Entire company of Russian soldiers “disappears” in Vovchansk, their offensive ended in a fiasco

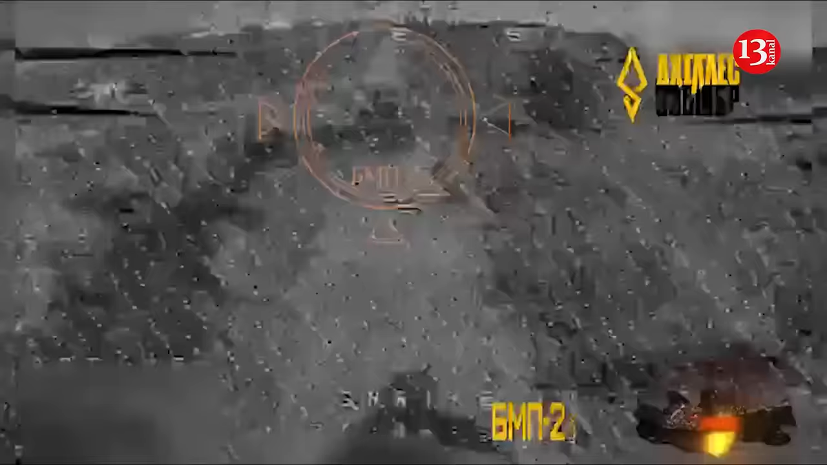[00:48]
They collected the MTLBs and BMPs they had and sent them on a suicidal mission to recapture positions from the Ukrainian armed forces.
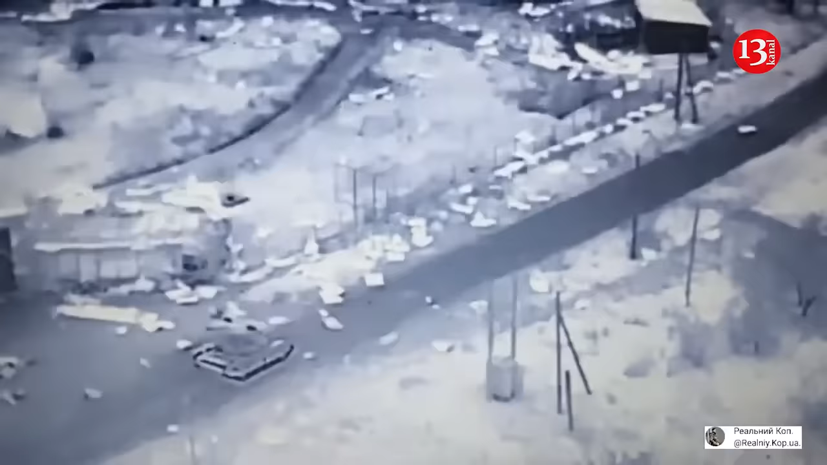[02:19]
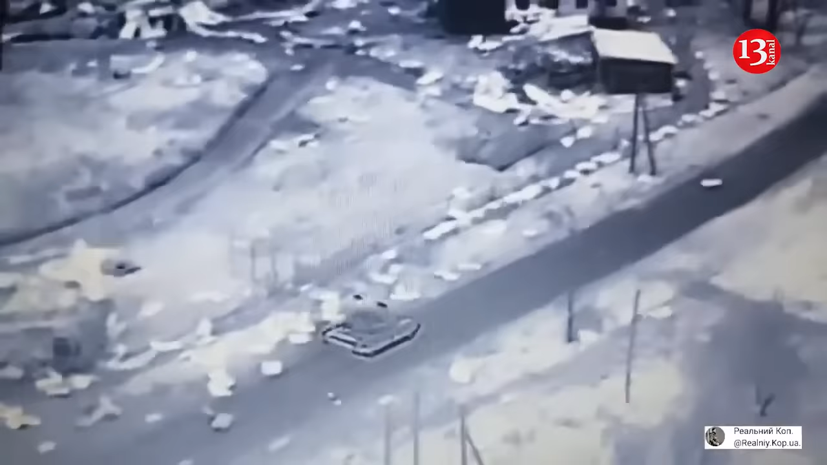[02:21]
When the smoke cleared, 16 MTLBs and a tank lay wrecked. There were literal piles of dead and mangled Russians around the smoldering hulks.
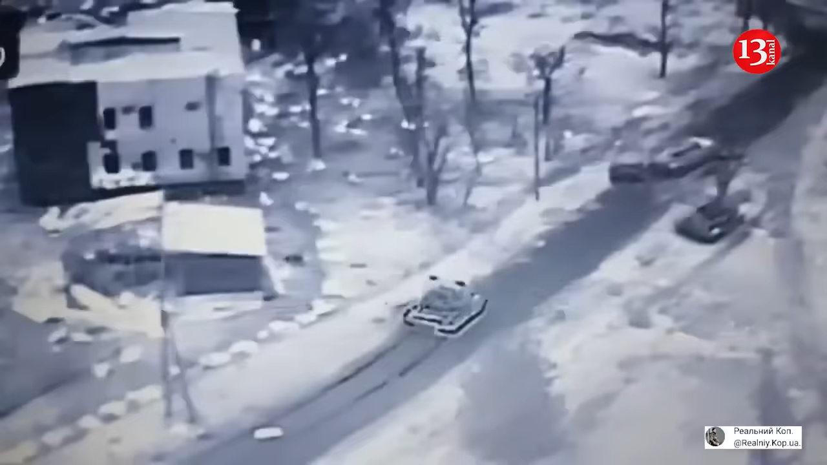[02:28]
Now the guys are finishing off the remaining infantry, one Ukrainian blogger reported.